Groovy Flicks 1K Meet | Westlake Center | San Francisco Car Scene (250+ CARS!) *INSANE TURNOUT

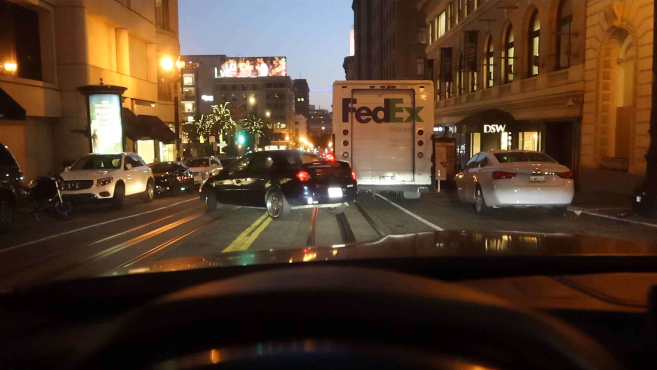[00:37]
I swear, when it's downtown, it's always one thing or another.
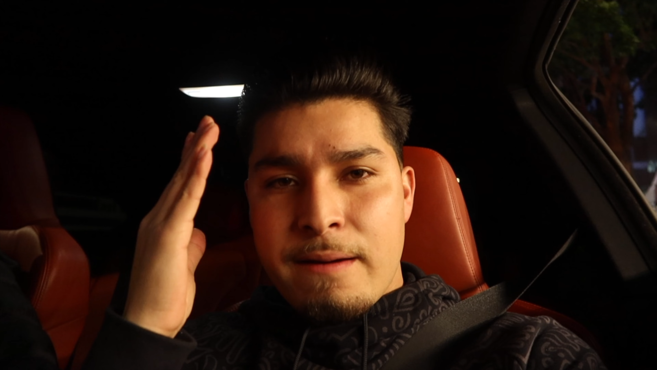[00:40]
I'm just trying to get to a car meet. I forget, it's Friday.
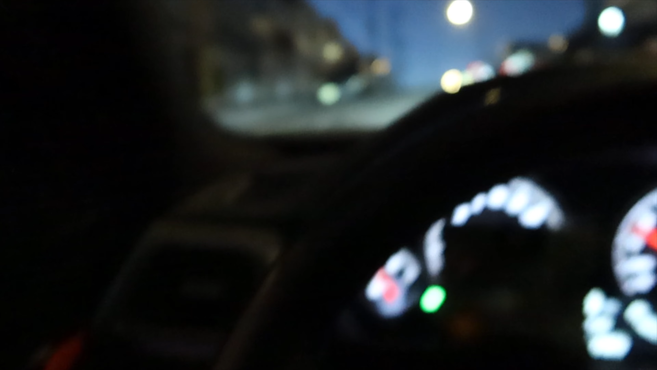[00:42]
Alright, so we're pulling up right now to my boy Alex's house. Homeboy Alex and Groovy popping in the 335 IS.
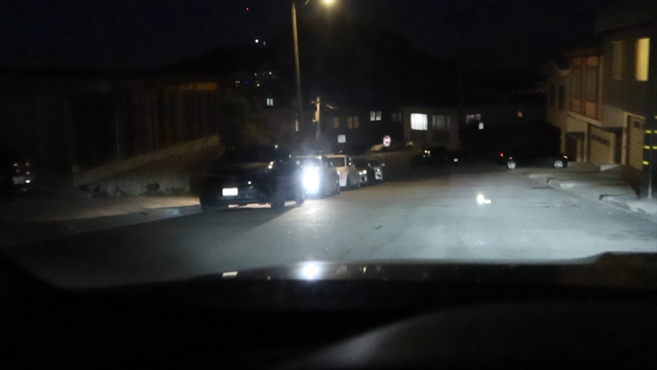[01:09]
He's got that warming up. Because supposedly, M54 is like to misfire. I mean, that's the word on the street.
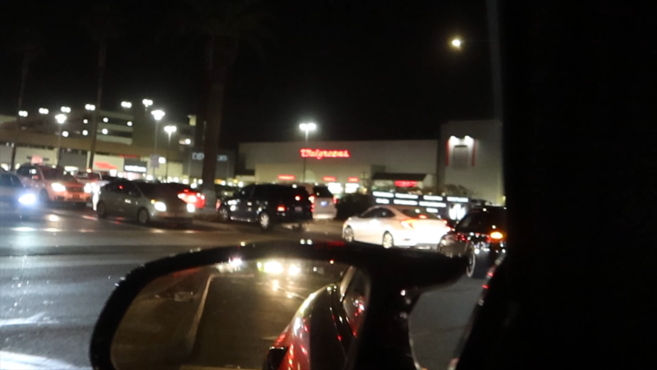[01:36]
And there's already traffic piling up. So, we just pulled up. We're a bit early. Homeboy JP just pulled up.